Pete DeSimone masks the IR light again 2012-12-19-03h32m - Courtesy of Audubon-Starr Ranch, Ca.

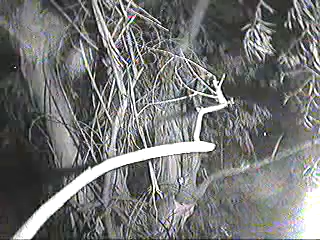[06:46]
Oh, a nice little thin strip there. Let's try that.
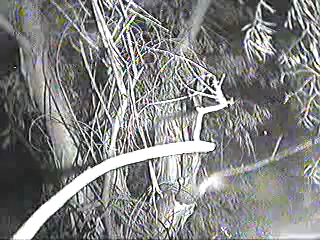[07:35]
One thing you've got to be careful about up here is when you're working on stuff, not dropping things. It's just an up and down. It's not needed. All right. A little strip here. I'll have to try this. Right there.
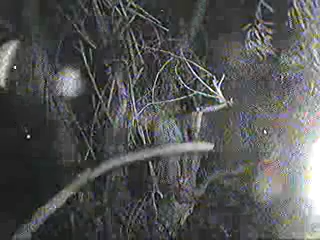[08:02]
Okay. Let's see how that works for tonight. I've probably flunked about 60 percent. At least what I can see through the lens. There's probably some coming through the lens. But maybe that will not. Maybe that will keep things from washing out. And a couple more hands I'm flicking off the camera.
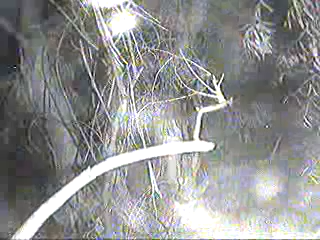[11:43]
But right now, man, I've got a lot of it blocked off. Let's see how it goes. OK. . .